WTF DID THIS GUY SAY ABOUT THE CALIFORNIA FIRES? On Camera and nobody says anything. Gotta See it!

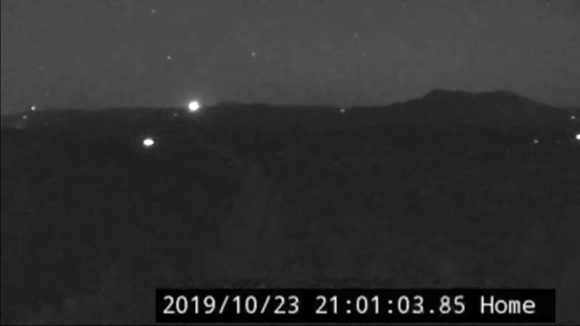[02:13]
is from alert wildfire.org and it shows the very seconds that this Kincaid fire began the multiple explosions I was talking about and you can tell as soon as it goes dark the fire begins but the real question still remains with all this proof and all this video footage and satellite footage how come nobody is saying nothing about it circled in red on the screen is when the fires began you got to see this for yourself